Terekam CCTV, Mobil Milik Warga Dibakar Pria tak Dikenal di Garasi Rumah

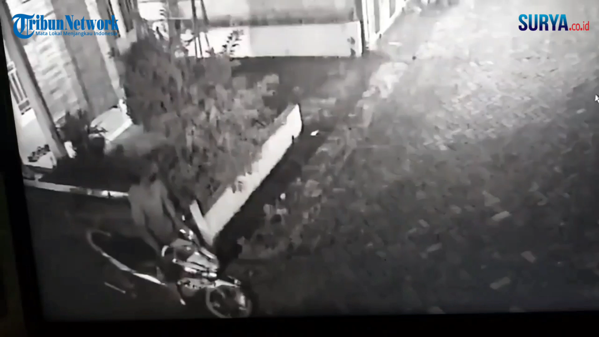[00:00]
Seorang pria terekam CCTV menuntun motor dan membawa galon. Ternyata, pria tadi kenal tersebut melakukan aksi membakar mobil milik warga di perumahan Uri Banjarsari, kecamatan Cerme, Kabupaten Kresik.
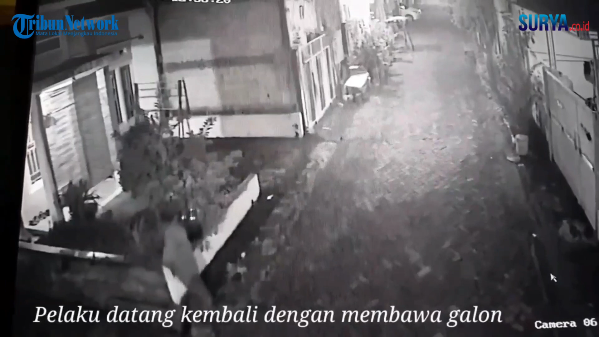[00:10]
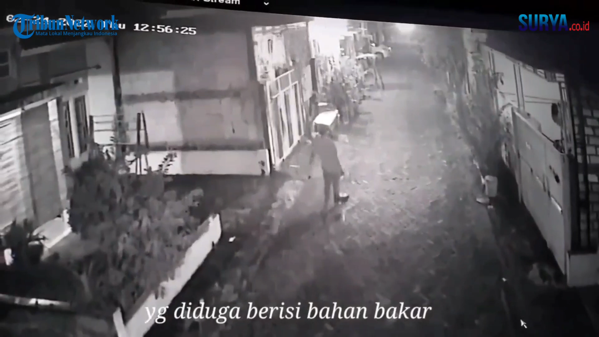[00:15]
Aksi membakar mobil warga itu terjadi pada Rabu, tanggal 9 Maret tahun 2022, dini hari.
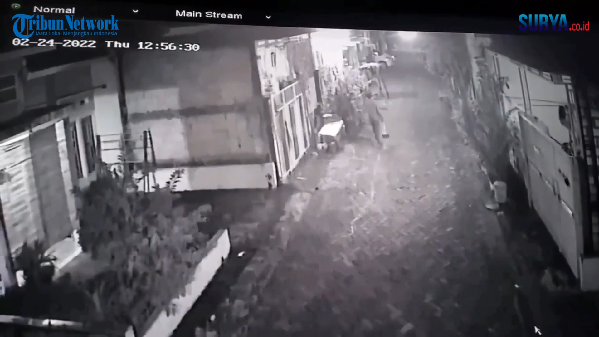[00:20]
Berdasarkan rekaman CCTV pos penjaga perumahan, mobil terparkir di halaman. Tiba-tiba terlihat seorang pria menuntun sepeda motor, kemudian membawa galon berisi bensin. Ternyata, dia juga membawa sumbu dan korek api. Pria berperawakan kurus, tinggi dan menggunakan topi yang berjalan membawa galon, lalu menyiramkan di bagian mobil milik warga. Mobil jenis Toyota Innova Reborn 2019 itu disiram di bagian depan. Kemudian, pelaku menarik sumbu yang sudah dibasahi dan ditarik di depan rumah tetangga korban.